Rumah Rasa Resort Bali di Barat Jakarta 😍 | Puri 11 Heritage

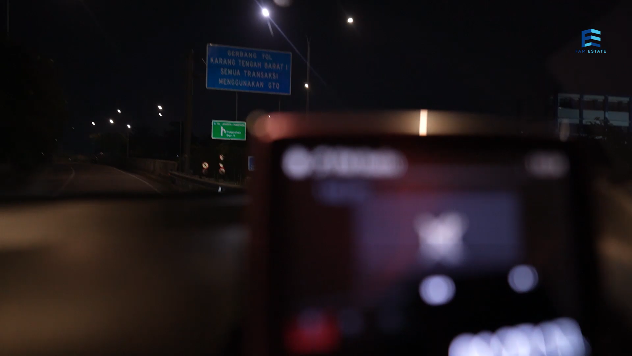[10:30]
Ini bisa untuk ke Jakarta Tanggerang Dan juga ke arah Pedurenan Puri 11
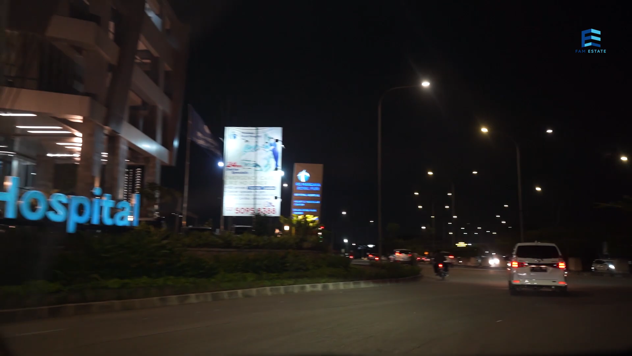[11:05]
lewat tol Yang ada di deket sini Nah ini rumah sakitnya Kita lewatin Nah kita stop dulu ya waktunya